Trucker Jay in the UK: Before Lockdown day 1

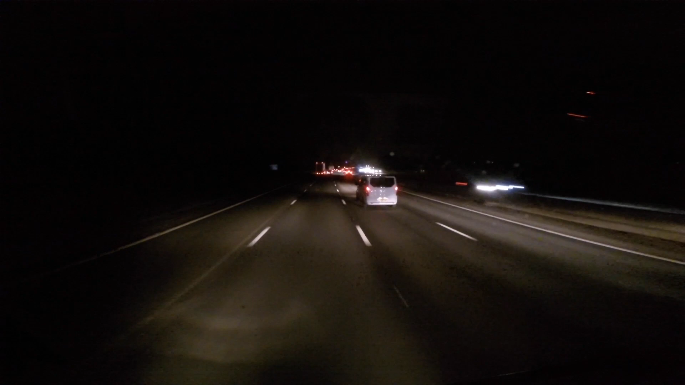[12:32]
It's only 7:35 though, so probably dying down soon. I'm on the M6 just before the roadworks. Not the Coventry roadworks, the other side. Making good progress. Should be at the yard for around about 8. I reckon around about 8:35.
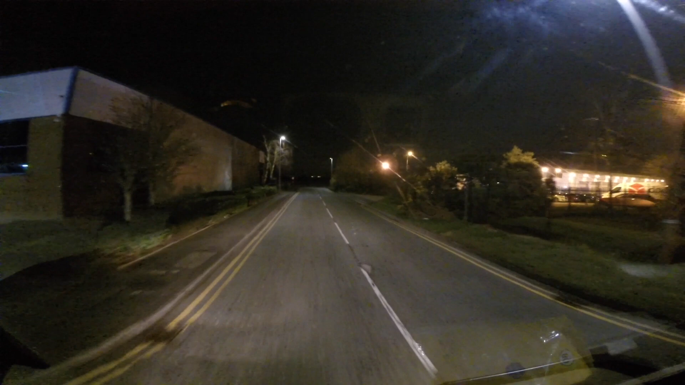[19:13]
It keeps flashing up every couple of seconds and then it goes away. I can't even read it properly.
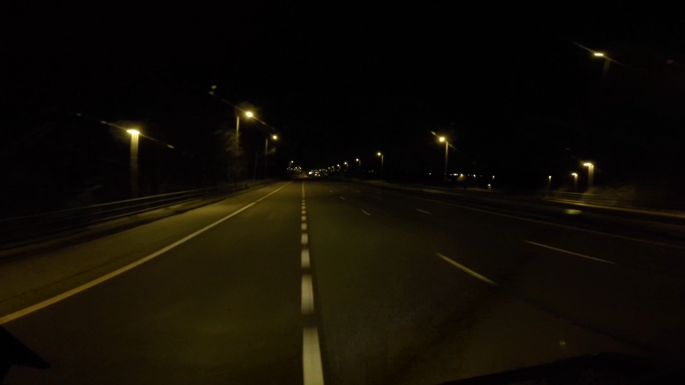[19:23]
Right, we've made it to Holyhead Port.
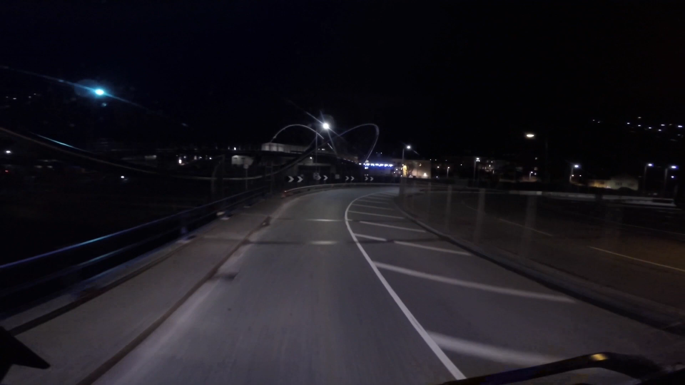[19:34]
Now the other trailer is supposed to be getting in at 6. I'm not going to be able to start work until 8:30, so he's going to have to sit. But apparently it's not checked in yet, so it's not in the port of Dublin yet.